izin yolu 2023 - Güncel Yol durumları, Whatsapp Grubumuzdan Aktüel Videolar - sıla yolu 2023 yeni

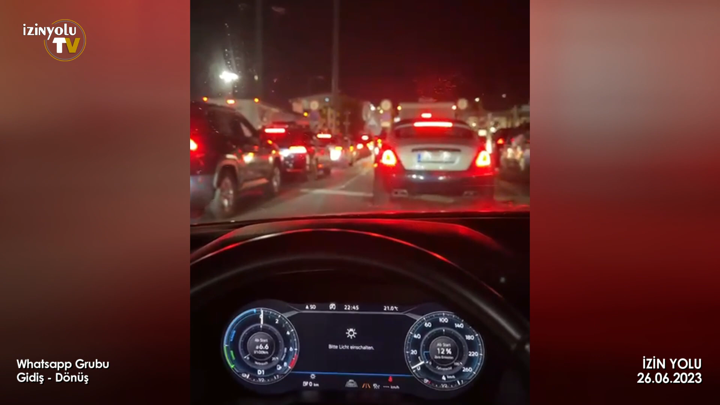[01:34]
Yarım saat oldu geleli. Çok hızlı akıyor. Selamun aleyküm arkadaşlar.